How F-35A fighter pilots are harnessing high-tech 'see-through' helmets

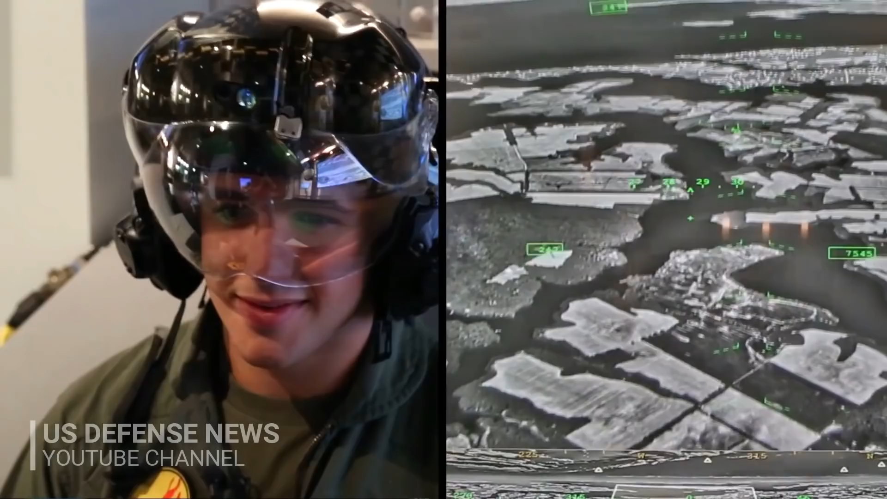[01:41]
There are optical and magnetic trackers that track 360 degrees wherever the pilot points his or her head.
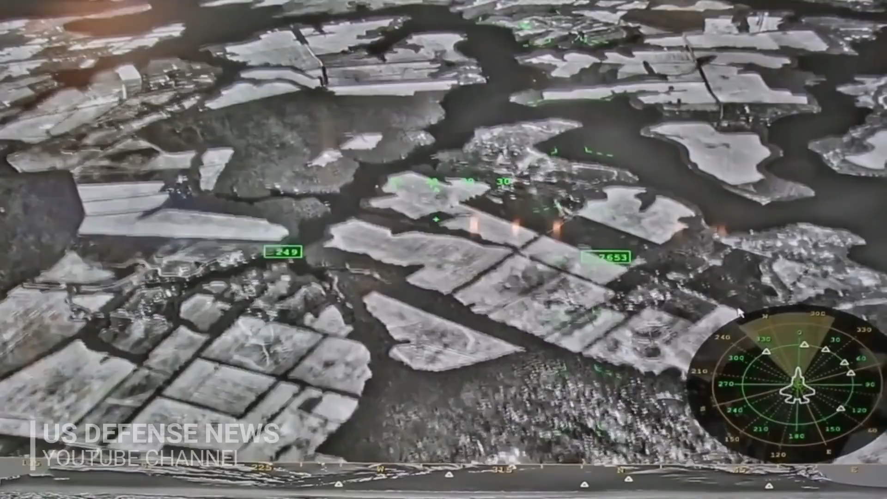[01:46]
The cameras cover a 360 degrees sphere around the aircraft so I can move my head in any direction and be able to access those sensors.
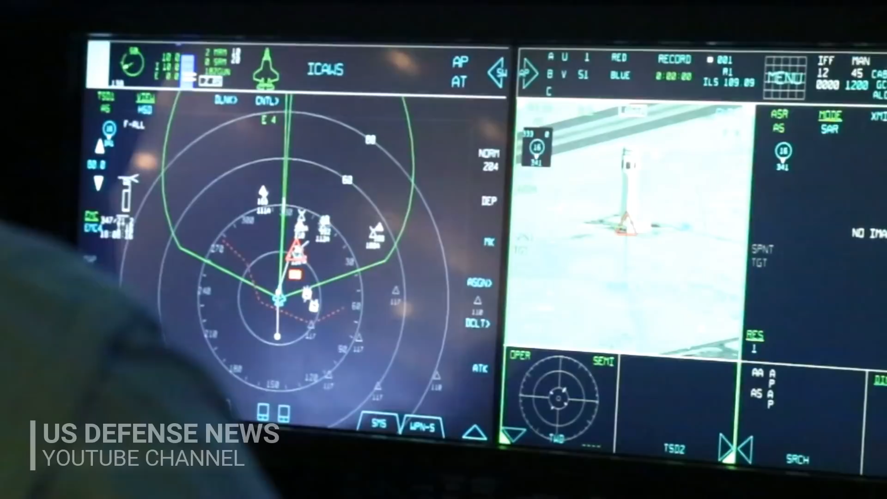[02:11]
When it is completely dark outside I can use those infrared cameras that tell which end is up, where the sky is, and where the ground is.
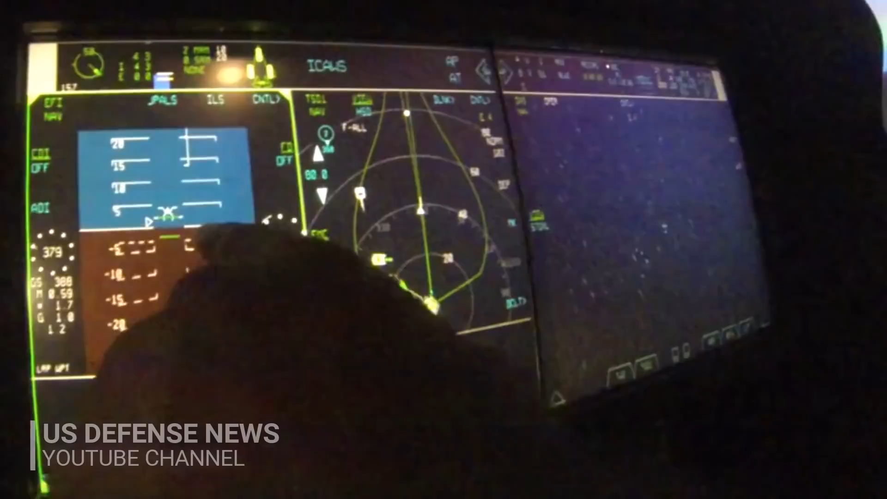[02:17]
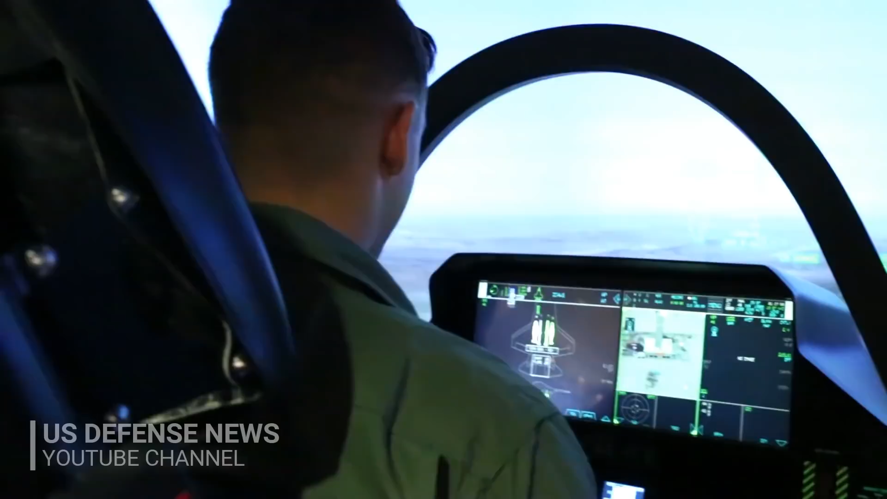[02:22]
Other important features. Integrated night vision is another key advance.
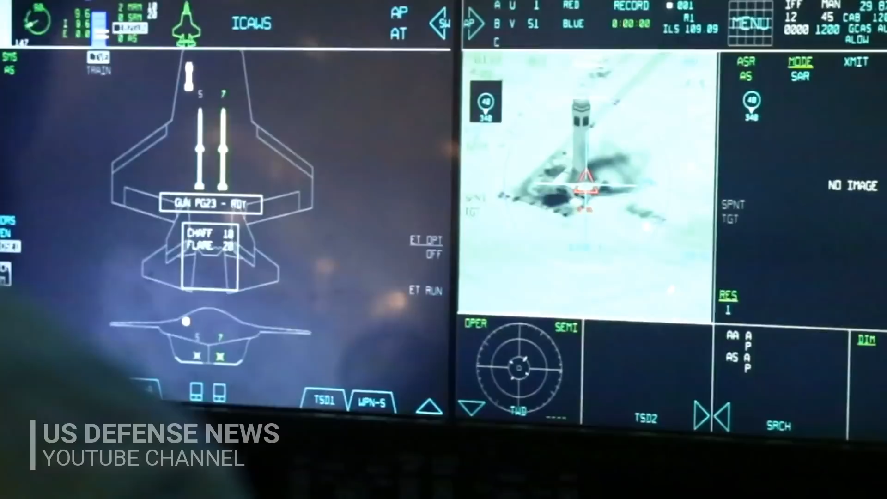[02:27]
We've got several cameras up here. One of them is a day vision camera and one of them is a night vision camera.
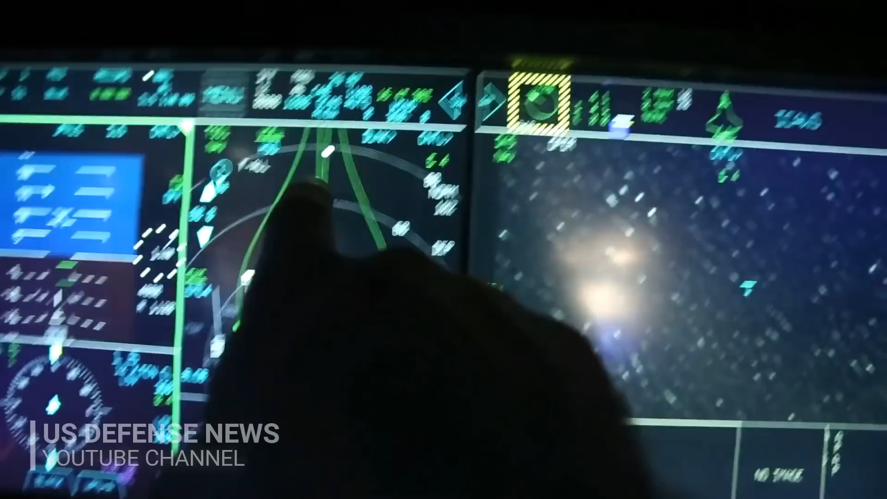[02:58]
There's about a 30 to 40 degree image over both eyes,